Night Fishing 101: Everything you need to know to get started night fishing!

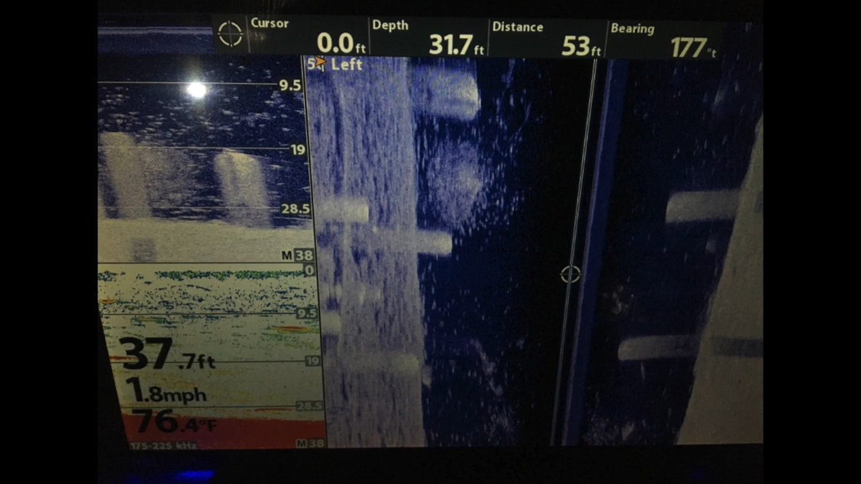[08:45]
On screen: water 76.4°F, speed 1.8 mph
Sight imaging also can help me know exactly where the fish are on a bridge. I can see if croppy are in brush piles, if fish are relating to the bridge pilings,
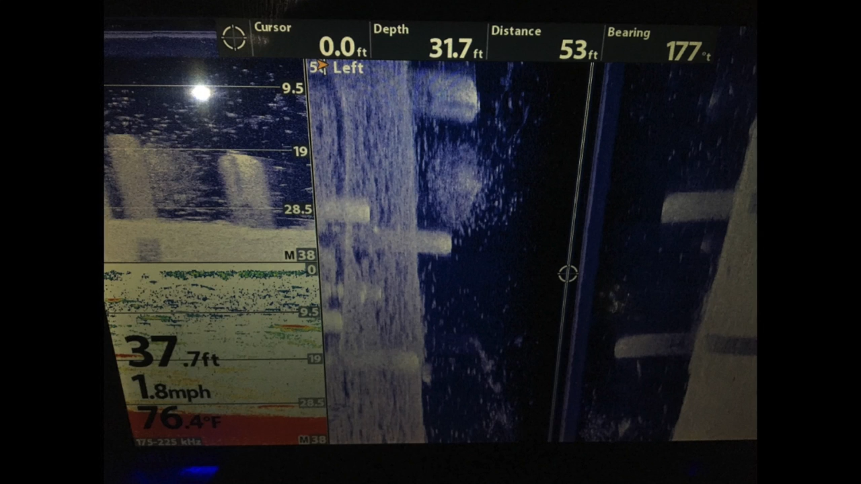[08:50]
On screen: water 76.4°F, speed 1.8 mph
or if fish are relating to where the light from the bridge meets its shadow. Once tied onto the bridge, I typically deploy my 360 sonar.
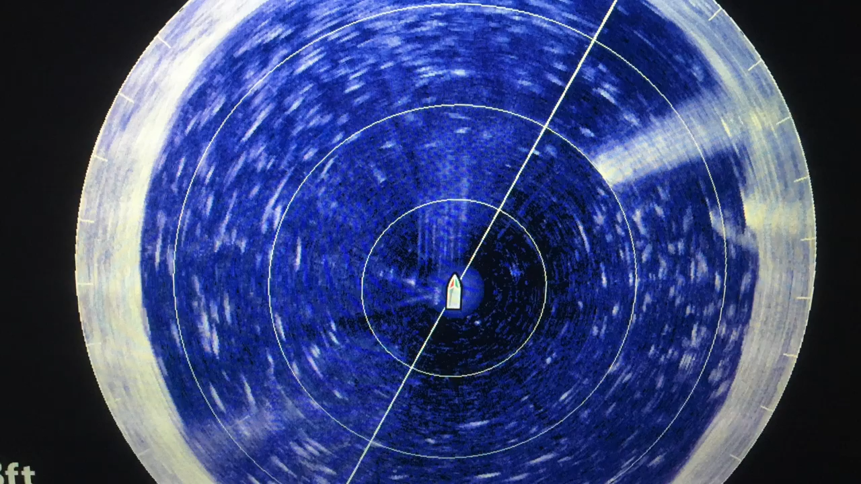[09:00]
This allows me to see in live time exactly where the fish are in relation to my boat.
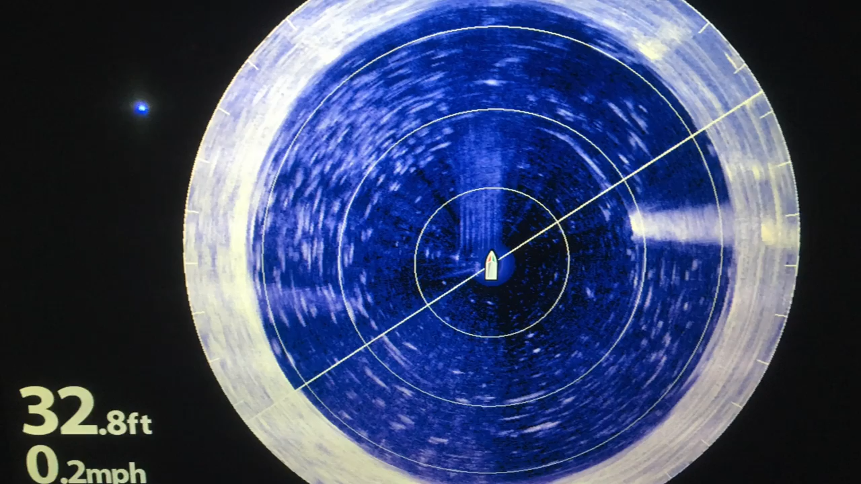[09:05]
On screen: depth 32.8 ft, speed 0.2 mph
Once I'm anchored up, I typically will turn my 2D sonar's chart speed up to 10 along with a little extra sensitivity than I normally run with. This allows me to see exactly where the fish are concentrated in the water column, and now I can more accurately present my live shad, minnows, or goldfish down to them. If I were targeting crappie in a reservoir with standing timber,
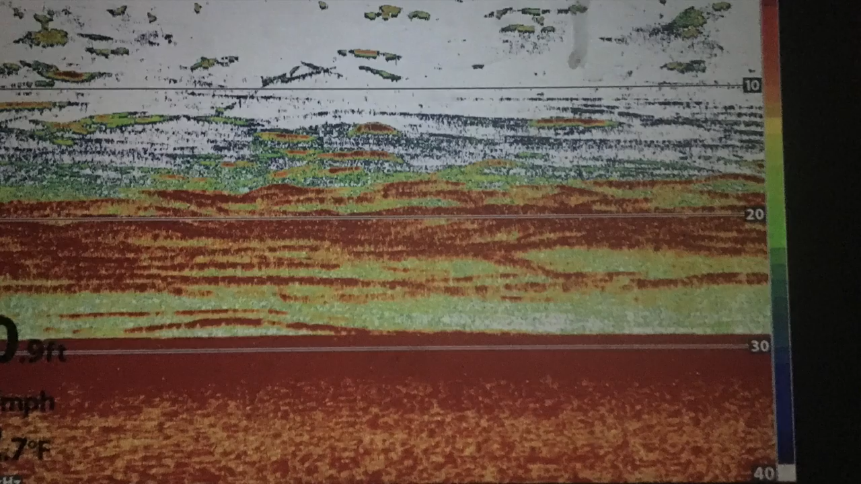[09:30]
I would side image the timber before dark until I find out where the crappie are. Then I'd put my PVC light raft out and attach it to the tree before dark.